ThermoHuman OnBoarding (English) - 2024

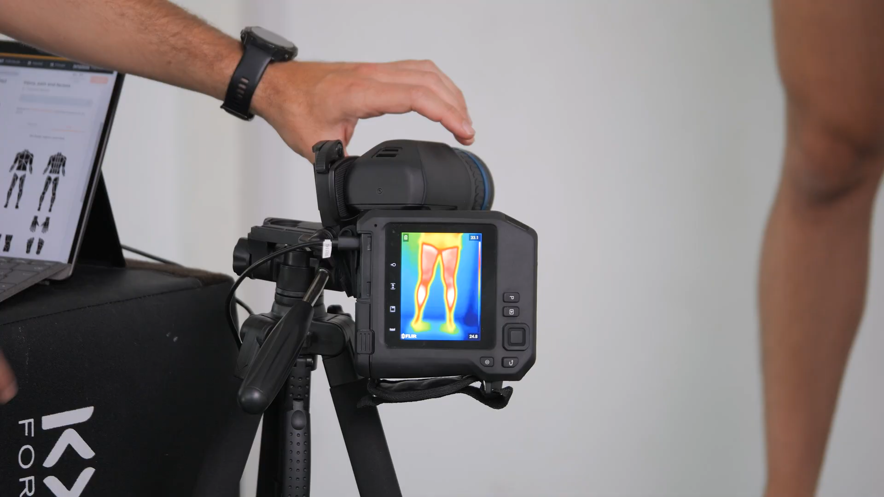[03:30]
Just as a tip, remember that if you have this yellow line in the boundaries, try to reduce them until the image is focused. If your camera has an automatic focus, just press the button and you will see this white box. And if you are using the plug and play system,
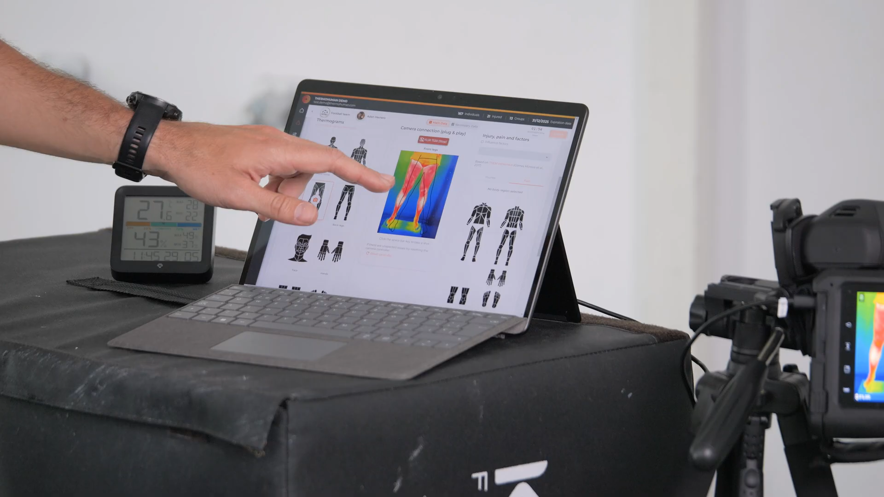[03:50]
you can directly focus from the software. If you need to take images from the upper body, remember to position the tripod and camera more or less at chest level,
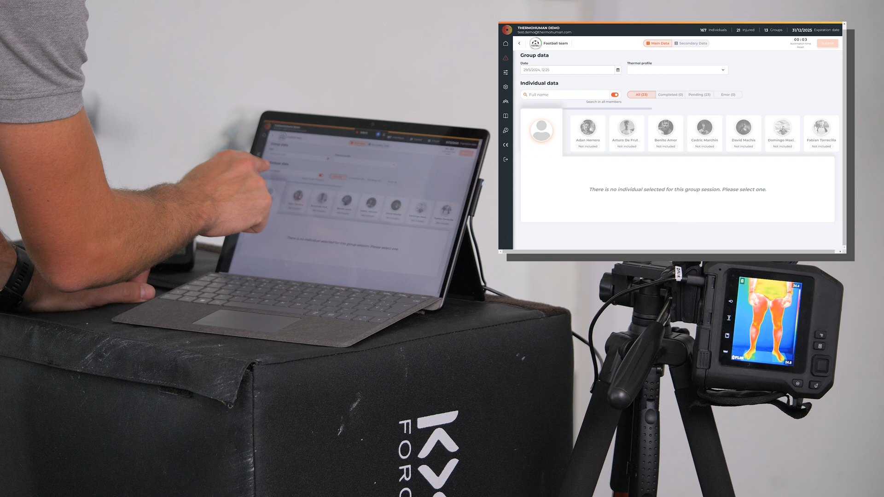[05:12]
we press to perform the analysis and we can search for the player by the name or just clicking on his profile. Then we select the protocol,
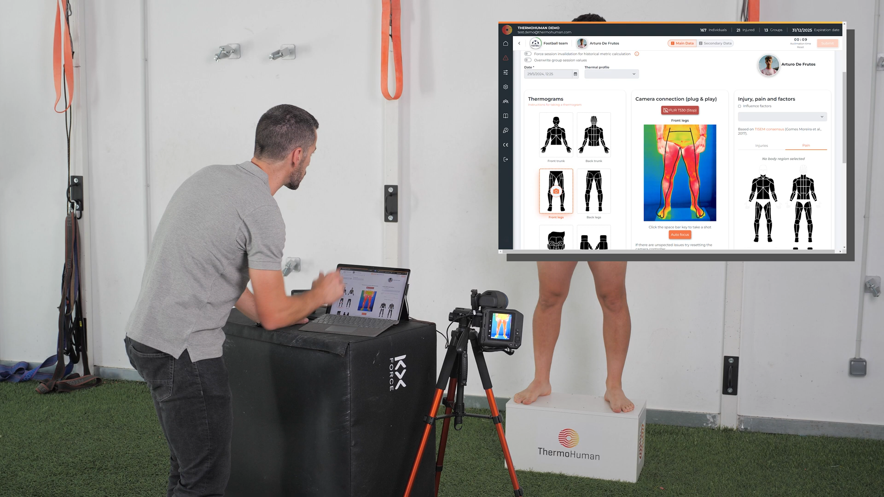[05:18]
ask him just to put his hands up and then press the space bar, then ask him to turn around,
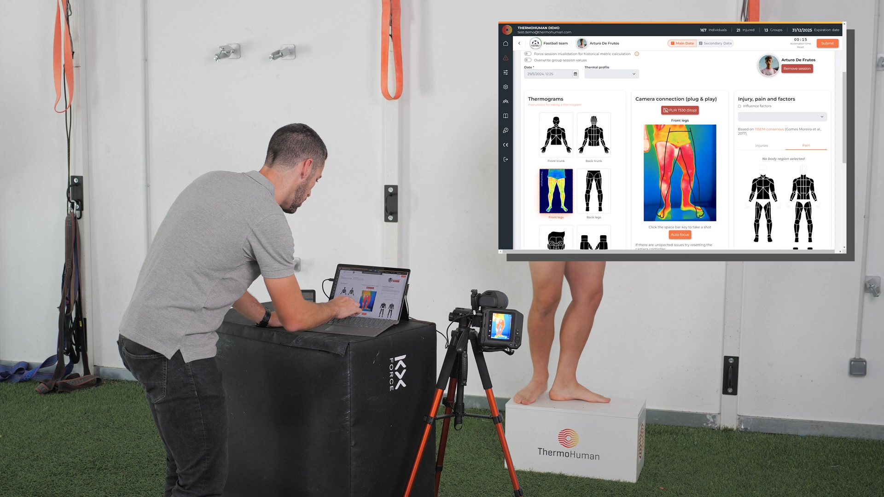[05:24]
select the second protocol and take again the picture. Second player, please. We change the player. In that case, as we mentioned, it's good to roll up the pants as much as possible,
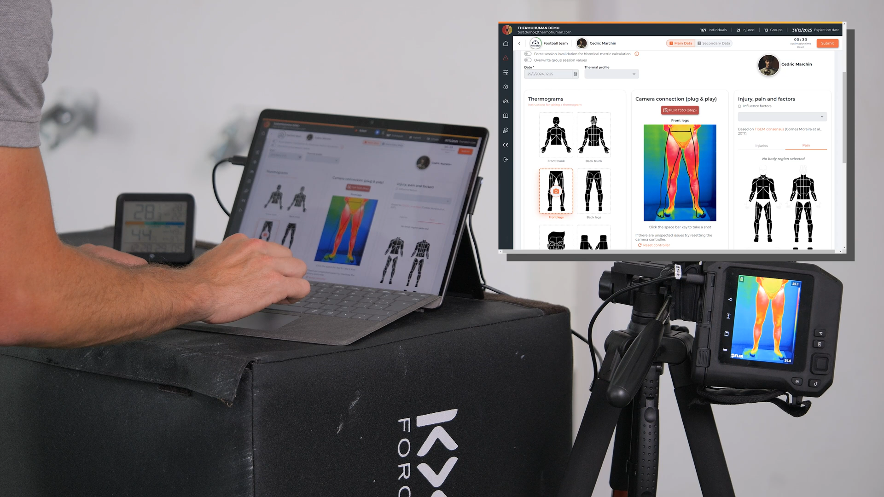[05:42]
the position of both feet parallel and then again we just press the space bar, ask her to just turn around, select the other protocol and then that's okay.
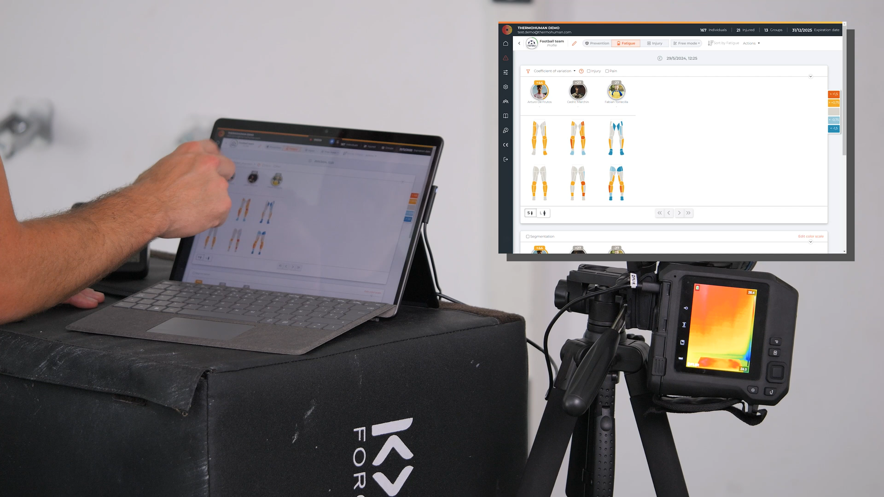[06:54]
in that case players getting warmer or colder than normally and in the case we have injured players, we can visualize in this option the charts of the evolutions regarding return to play.